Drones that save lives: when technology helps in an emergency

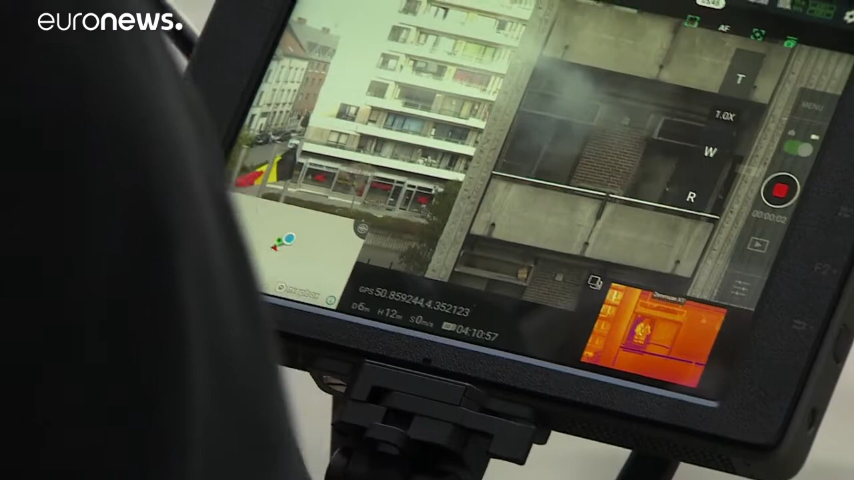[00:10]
heat-seeking cameras can give rescuers vital information on what's happening inside a building.